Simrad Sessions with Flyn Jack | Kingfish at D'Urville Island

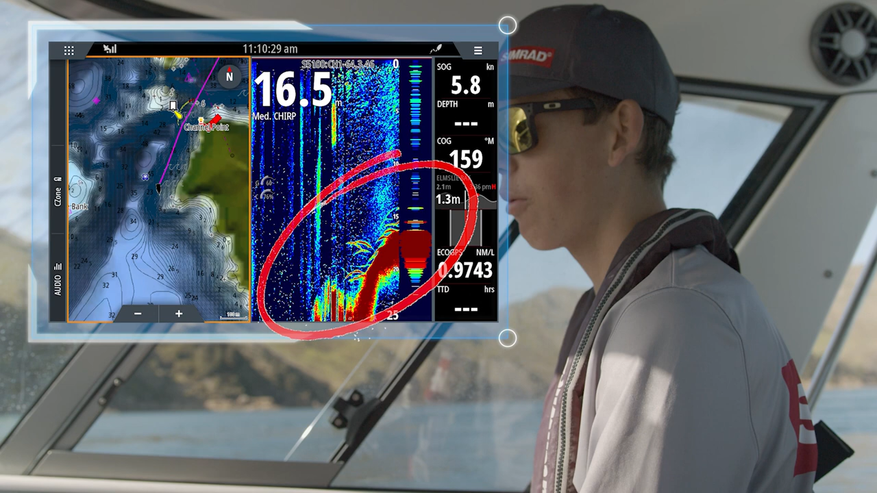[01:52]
On screen: speed 5.8 kn
but we were skating over them pretty quick, couldn't get a jig down, so we're just going to go back to that drop off and try to find them again and jig them up for the plane.
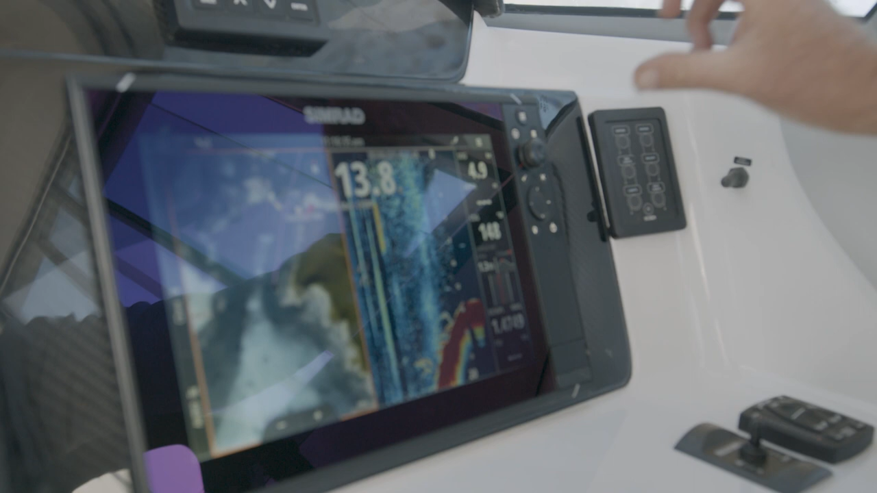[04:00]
we're using our CIMRAD sonar and our CMAP chart card. When we're marking kingfish within the top 20 metres of the water column,